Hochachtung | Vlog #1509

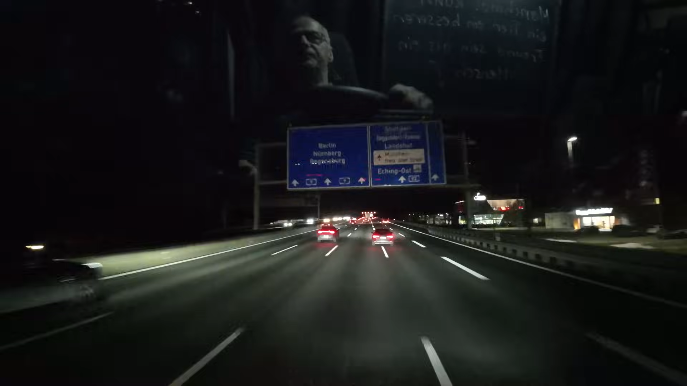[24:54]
Muss eben noch links an mir vorbei, um dann rechts rüber zu fahren. Mal kurz abbremsen, mich links rüber lassen, hinter mir rechts rüber fahren. Geht nicht. Nur Chaoten auf der Straße.
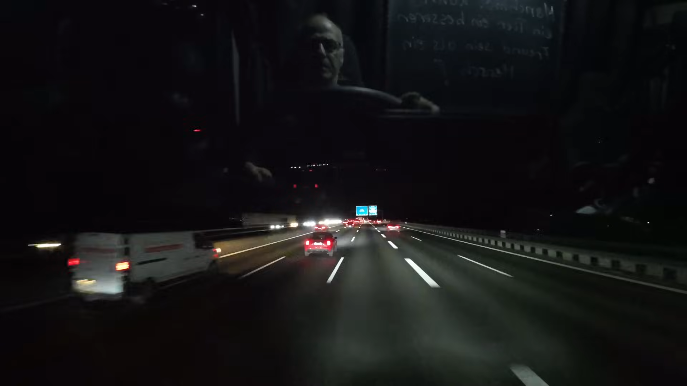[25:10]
Zumindest zeigt es mir jetzt keinen Stau an. Das ist schon erst einmal gut. Also wir fahren jetzt bis Hermsdorf und dann ist Feierabend. Was sagt denn da dazu, Leute? Pünktlich zum Feierabend fängt es an mit Regnen.
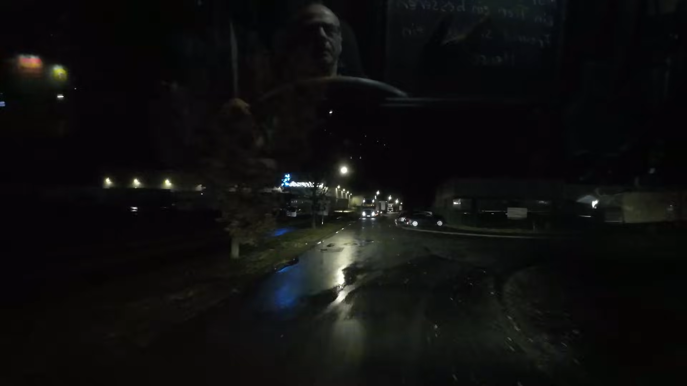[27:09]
Scheibenwischautomatik. Mensch, jetzt hab ich's. Der automatische Scheibenwisch hin und her, ja.
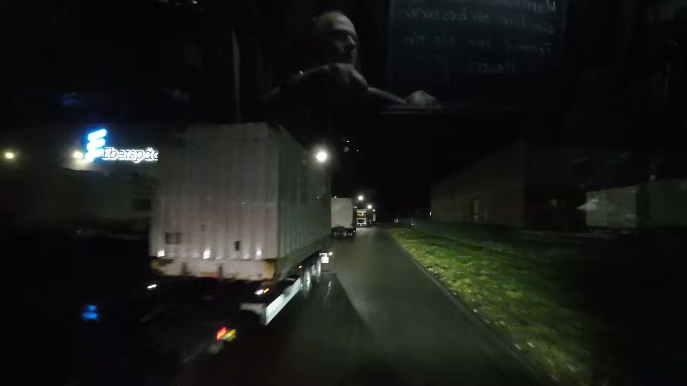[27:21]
Scheibenwischautomatik. Haut irgendwie nicht hin. Dafür, dass hier Parkverbotszone ist, stehen hier aber recht wenig rum, ne? Das interessiert die nicht.